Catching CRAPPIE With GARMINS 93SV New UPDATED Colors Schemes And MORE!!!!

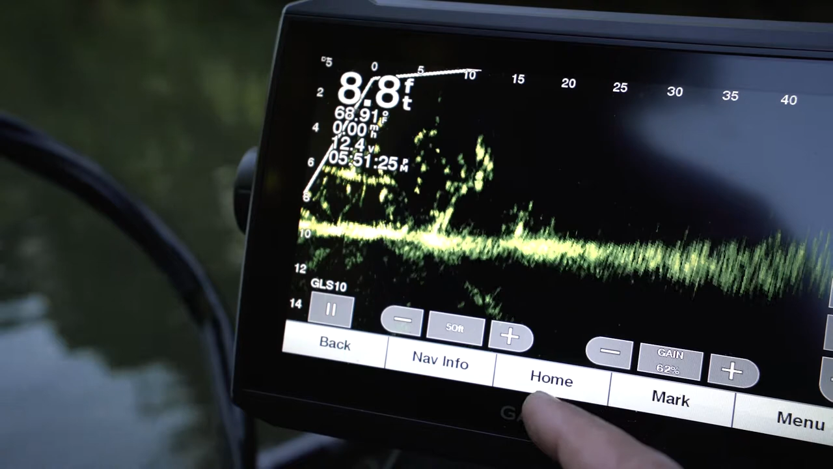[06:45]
On screen: depth 8.8 ft
my second favorite color right there is moss so let's go to the menu set up appearance color
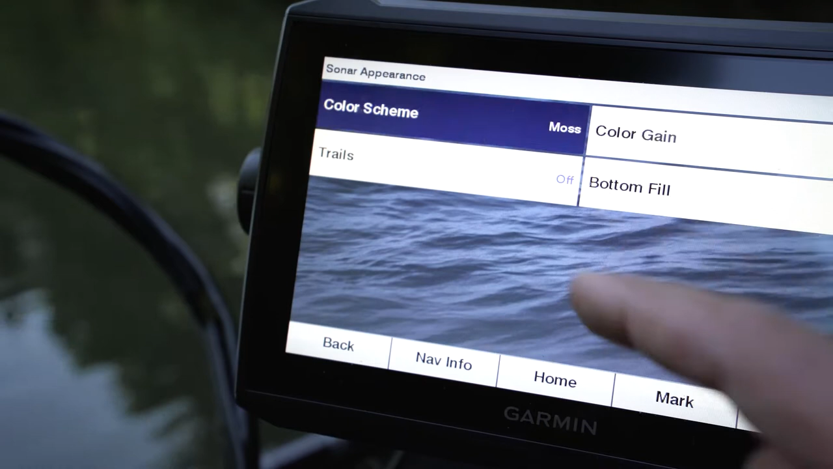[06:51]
scheme and let's see moss amber copper black emerald hmm I think that's about it
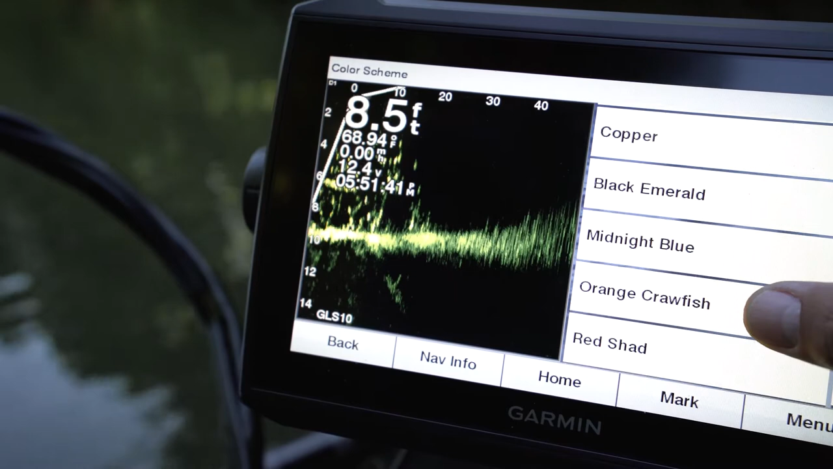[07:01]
On screen: depth 8.5 ft
let's see black emerald black emerald
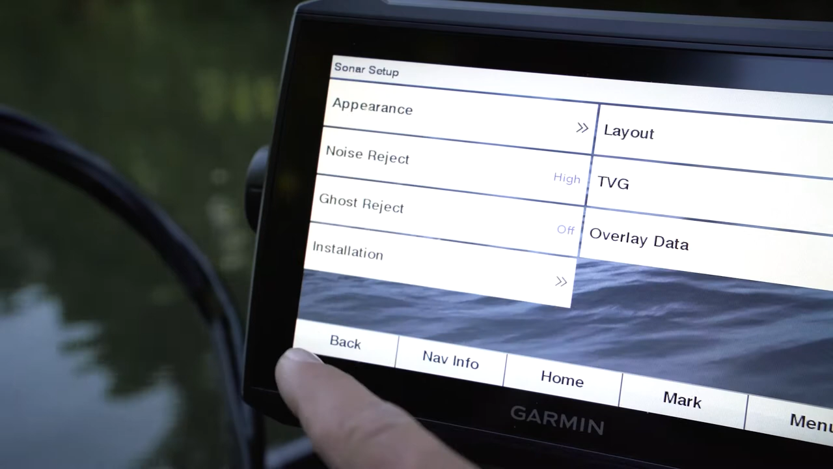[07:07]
back back back I don't know if that's a new one or not
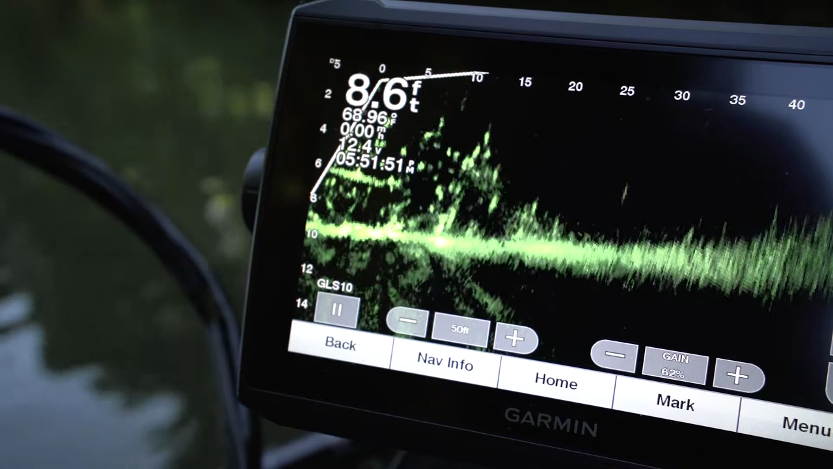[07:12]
On screen: depth 8.6 ft
I do like that color it's kind of like moss with a little bit of um bump to it there's a couple more and this this is this is kind of where I don't know because it says because I had to go to the website to check because I don't want to miss anything because I want to do this right I don't want any thumbs down on this video um
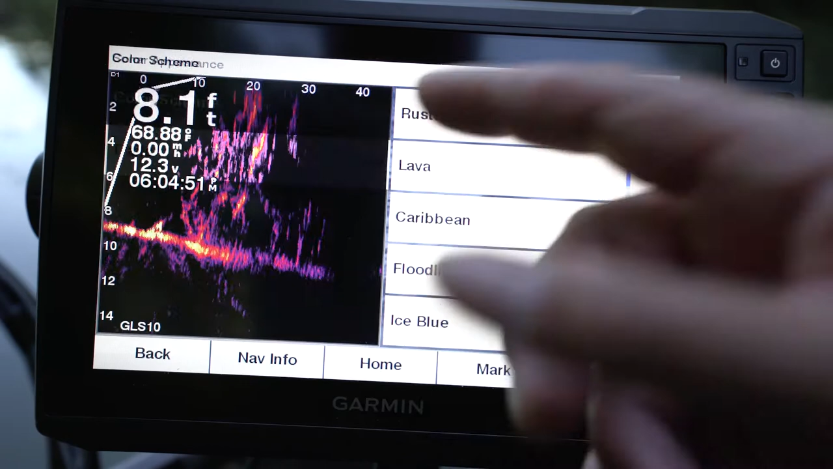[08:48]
On screen: depth 8.1 ft, water 68.88°F
so yellow blue red shed orange crawfish midnight blue black copper amber moss aqua blue
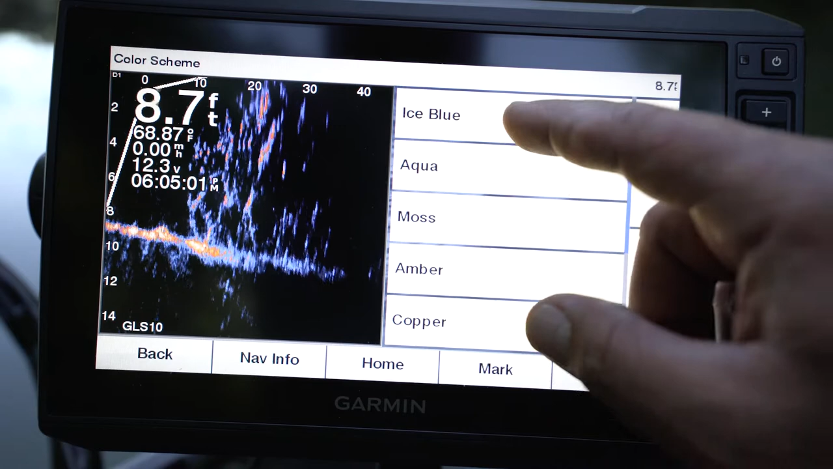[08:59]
On screen: depth 8.7 ft, water 68.87°F, speed 0.00 mph
yeah dude I'm pretty sure that rusted steel was on there not unless they just um
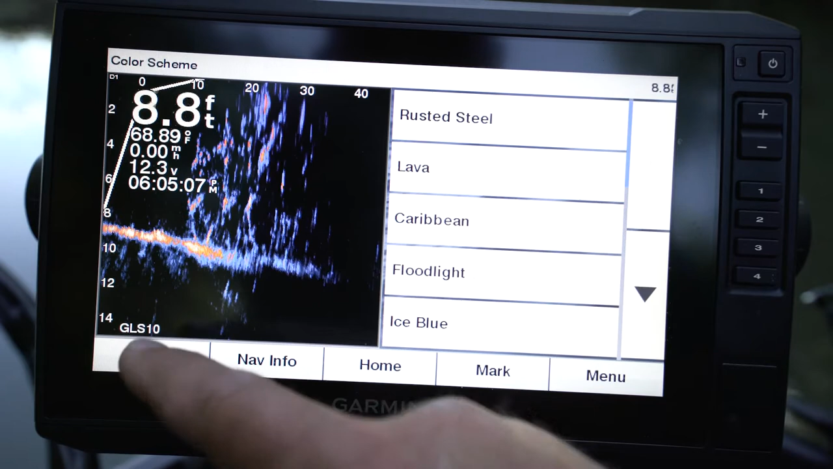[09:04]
On screen: depth 8.8 ft, water 68.89°F
updated the color maybe that's
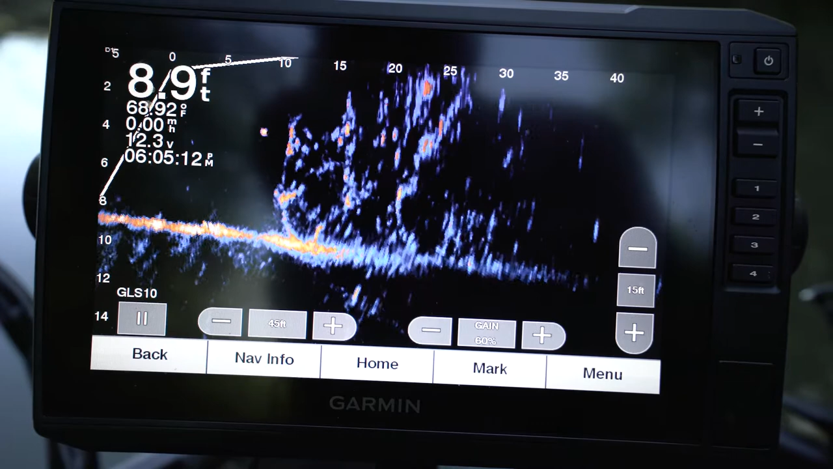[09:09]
On screen: depth 8.9 ft
that's not bad orange and blue that teal and blue not bad at all um but I'm a I'm a fave of this one
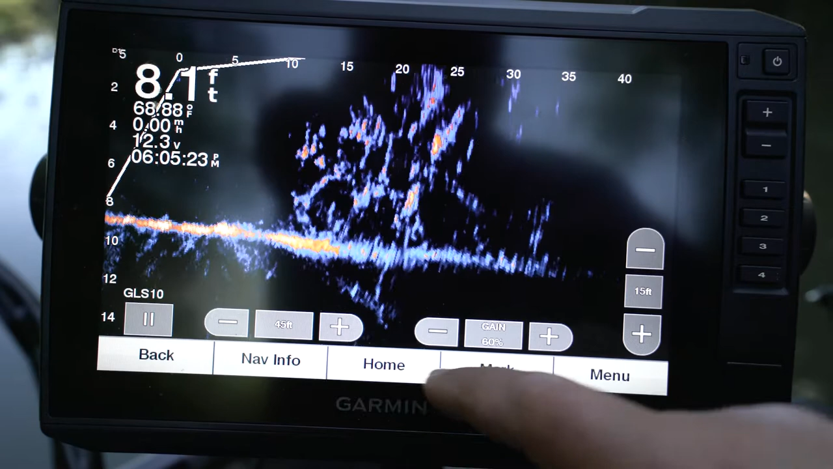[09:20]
On screen: depth 8.1 ft, speed 0.00 mph
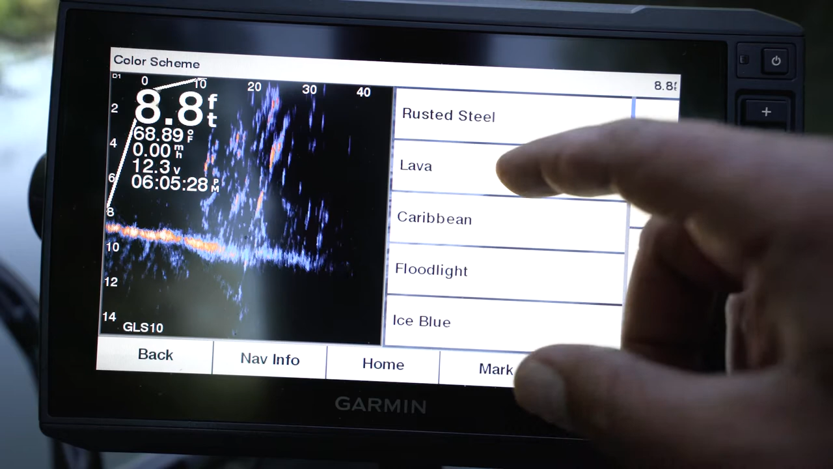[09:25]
On screen: depth 8.8 ft, water 68.89°F
and I think I'm gonna run this one for a while which I really love the aqua okay so that's the aqua
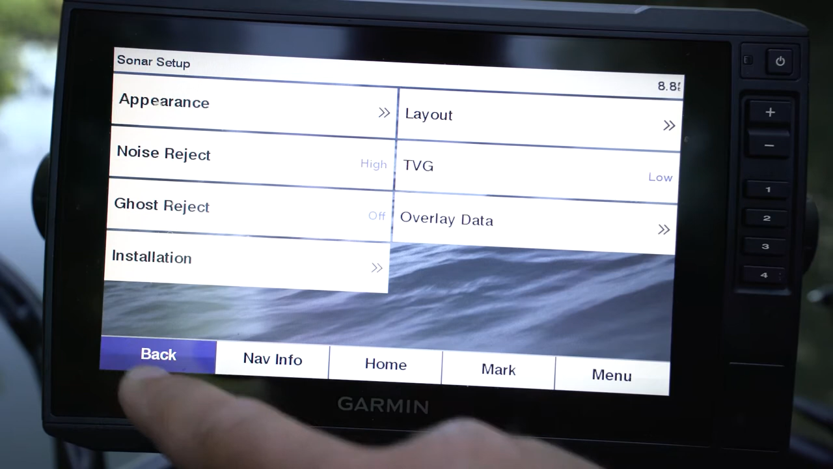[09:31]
right there I like that for some reason but but I might be going to
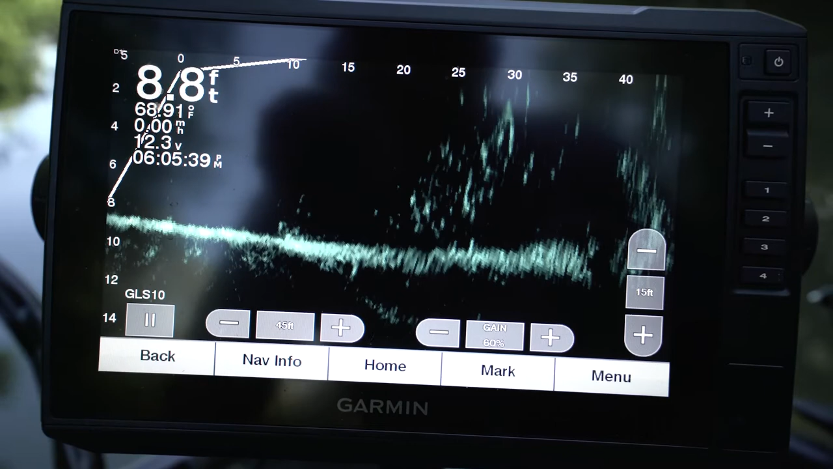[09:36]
On screen: depth 8.8 ft, speed 0.00 mph
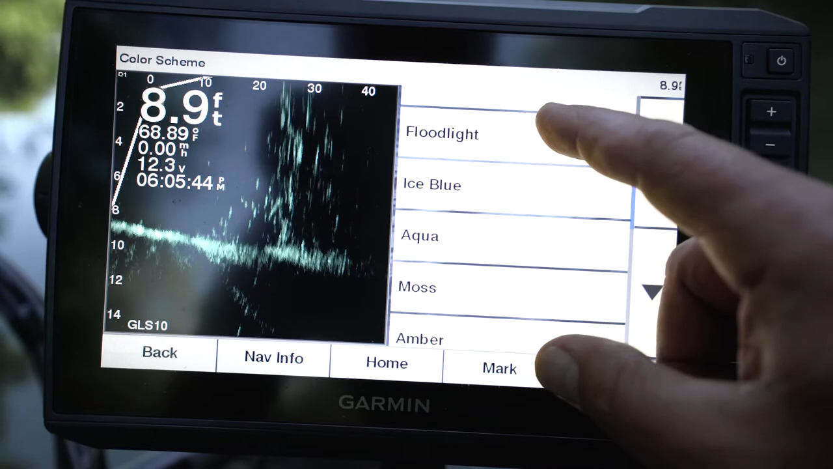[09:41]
On screen: depth 8.9 ft, water 68.89°F, speed 0.00 mph
that moss dude that moss is sick just because I'm I'm part jedi look at that fish right there swimming